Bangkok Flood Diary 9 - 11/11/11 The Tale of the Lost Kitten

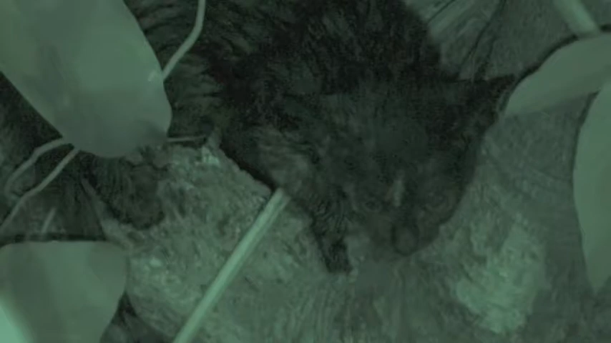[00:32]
By the time I'd got there, it had clambered up onto a roof. How it did this, I have no idea. It was a nervous little black kitten. There was no way to catch it, so had no choice but to let it be and put out food each day on the top of a nearby wall. In the early hours of the night,